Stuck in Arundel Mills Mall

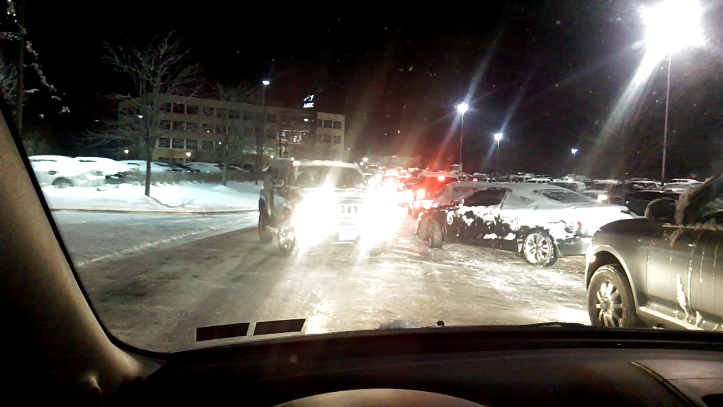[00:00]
well people this is what traffic is looking like currently at Arundel Mills this is where we are stuck because there is no proper emergency management there is no proper situation management there is no proper traffic directing in this area people are stuck here everyone's frustrated pretty sure that a lot of people have to use the bathroom there are people like me who have to get to our children we're stuck because this mall did not take the time to make sure that they were